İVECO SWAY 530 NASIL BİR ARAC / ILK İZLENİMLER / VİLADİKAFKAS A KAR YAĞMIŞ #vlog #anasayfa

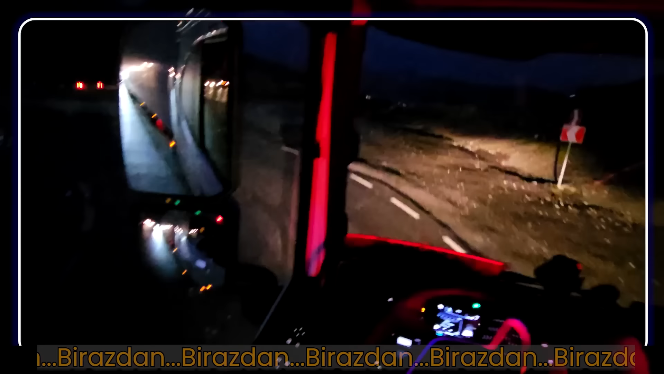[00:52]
Burada buz olduğunu düşünsen bu araba döner mi? Böyle gider işte, ondan sonra da yer gider, makaslar.
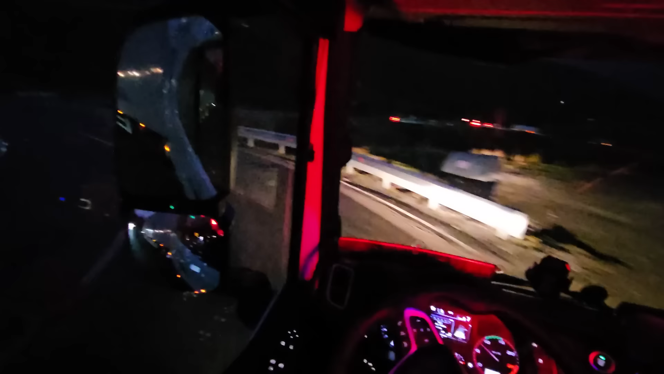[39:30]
Böyle gider işte, ondan sonra kayar gider, makaslar. Tamamıyla dönüyoruz çünkü abi, baksana. Oradan geliyoruz, buraya dönüyoruz. Buradan geliyoruz, oraya dönüyoruz. Hani L çiziyoruz abi. Neredeyse U çiziyoruz birçok yerde. Bu da arabanın çekim gücü veya frenleme sistemini darlıyor. Haliyle sıkıntıya giriyor. Bu sebepten dolayı da direktmen burada polisler hemen yolu kapatıyor. Diyor abi, tır geçişine izin verme. Çünkü ilk yağan kar çok sıkıntı oluyor.
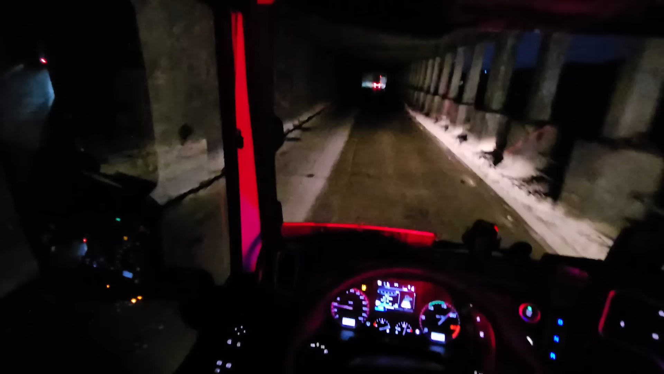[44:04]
Ulan araba otomatikte sandım bak. Asıldım gaza. Vites niye atmıyorsun abi sen ha? Ben sana iki tane vites komutu veriyorum. Sen bir tane atıyorsun. Şimdi burası ne? Burası kışın kar yağdığı zaman çığ oluyor ve burası kapanıyor normalde.
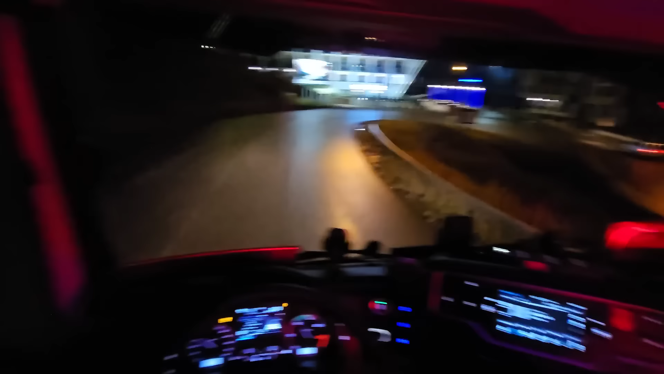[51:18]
Hadi sen dön. Biriniz soldan geliyor, biriniz sağdan.
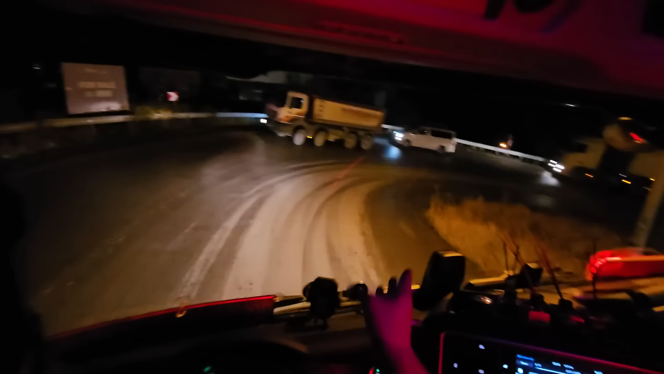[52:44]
Çünkü ben buradan dönersem abi dorse buraya düşer. Dorse buraya düşer yani. Bekleyeceğiz abi, bunlar bir geçsin bakalım abi.
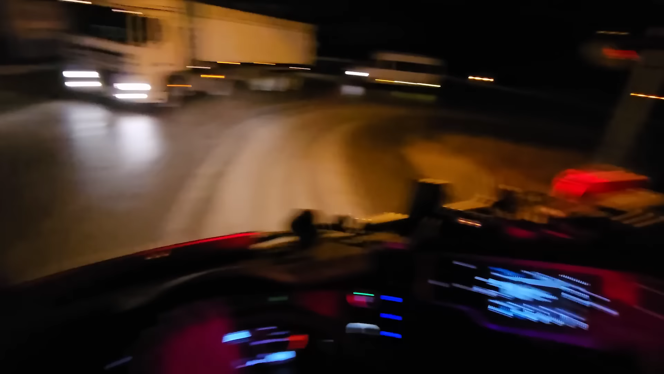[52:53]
Kaldı mı, gelen var mı? Bir tane taksi geliyor, gelene kadar biz geçeriz. Davay davay davay davay davay. Benim şöyle geniş almam lazım abi, yoksa ben dorseye düşürürüm. Ondan sonra dorseyi kurtaracağız diye uğraşırım. Evet, onlar geçti, şimdi biz geçeceğiz. Arkadaşlar burayı gündüz çekmiştim.
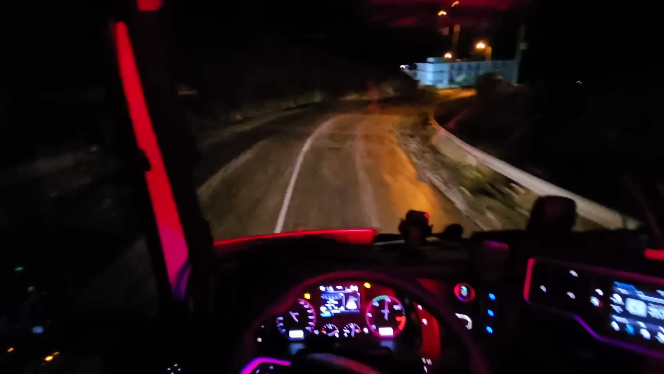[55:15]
Hiç gerek yok abi. Böyle usul usul iner gideriz. Tanımıyorum, bir de gece baktı abi, akşam akşam ben seninle niye uğraşayım? Türkiye olsa ya akşam vakti kimseyi almam abi. Geç abi geç. Geç abi. Geç, karşıdan geliyor, kafa kafaya girmeyin, dikkat edin. Yavaş yavaş git. 7. O 4'lü mü yapmak istedi acaba bilmiyorum ki, bir sağ sinyal verdi ama.
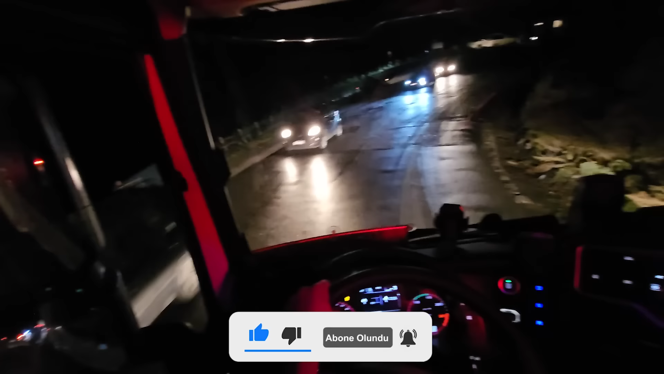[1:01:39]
Abi konvoy bitmiyor la. Bizi bir salın da gidelim la baba. Taksi varsa sıkıntı yok da. Tır sıkıntı. Tır denk gelirse, tır da yok herhalde.
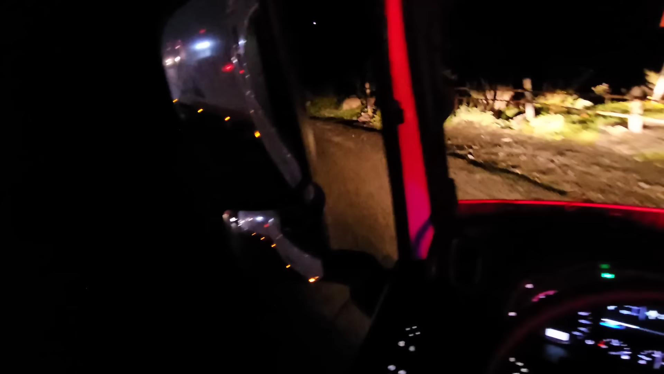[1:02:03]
Böyle yorum olurlar. Devam bakalım abi. Geç. Geç geç geç. Daha geçmek isteyen varsa geçebilir. Ama son düzlük bitiyor yani.
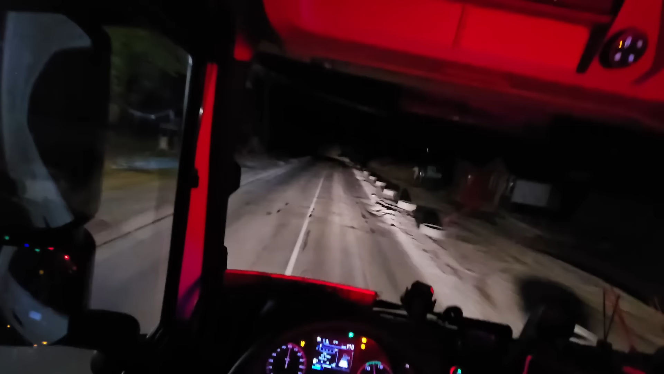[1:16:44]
Ortamına göre hizmet. De, burada fazla hız. Pek sağlıklı değil. Şu kura baksan abi. Hey gidi hey. Vladi Kafkas'ın dağına indik. Böyle sıkıntı çekmedik. Şuraya bak ya. Dalga dalga dalga dalga. Sanki deniz üstüne asfalt dökmüşler ya. Bu ne oğlum ya? Bu nasıl bir yol ya? Hı. Hadi söndürdüm. Sen de söndür oğlum. Ha çok şükür söndürdüm.
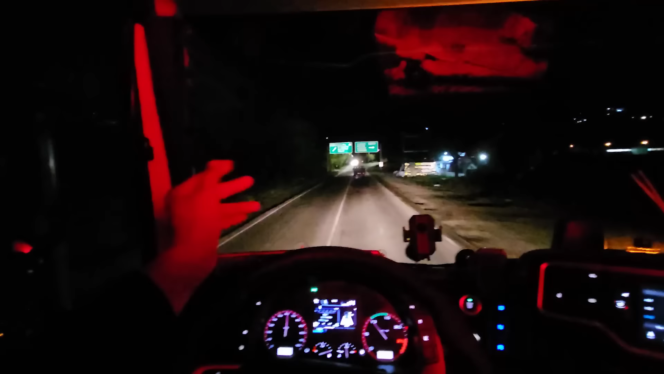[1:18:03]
Kalan bölümü artık size ayrı bir video olarak da aktarabilirim. Eğer Haşuri'de yatarsam, yatmasam da videoyu burayı da kesme durumunda kalacağım. Bakalım ayrı bir video olarak gelir. Eğer oradan sonra video çekersem. Otobana giriş yaptık. Vladikavkaz Dağı'nı bitirdik. Yolda olan, bizi izleyen meslektaşlarımın yolu bahtı açık olsun.